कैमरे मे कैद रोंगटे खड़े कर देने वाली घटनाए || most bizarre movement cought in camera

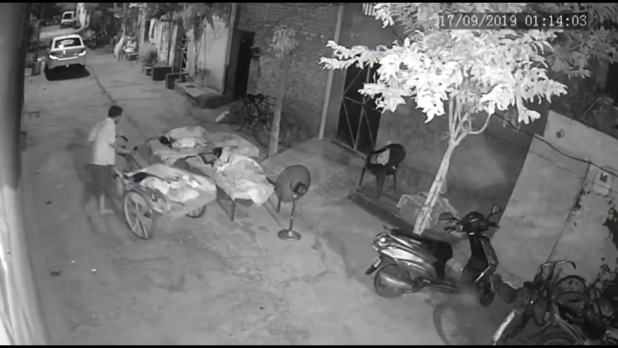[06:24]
बच्चे को चुराने की कोशिस कर रहा था जैसे कि आप देख रहे हैं बाहर गली में कुछ लोग सो रहे थे तभी एक ठेले पे आया सक्स बाहर सोते हुए बच्चे
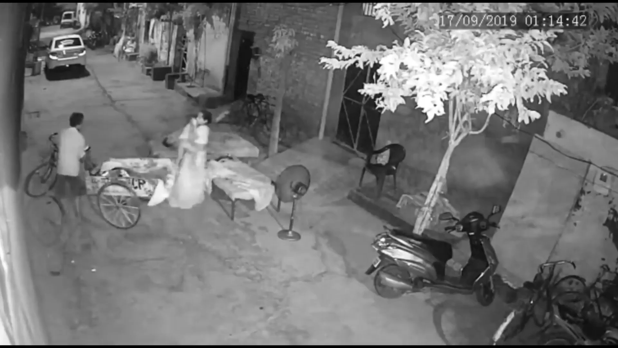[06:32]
को अपने ठेले पर ले जा रहा था लेकिन इस बच्चे की मा तुरंत जाग जाती है और सोर मचाने लग जाती है जिसको सुनव रिक्से वाला वहां से तुरंत 9211 हो जाता है दोस्तों इस वीडियो से हमें एक बात कीतों सीख लेनी चाहिए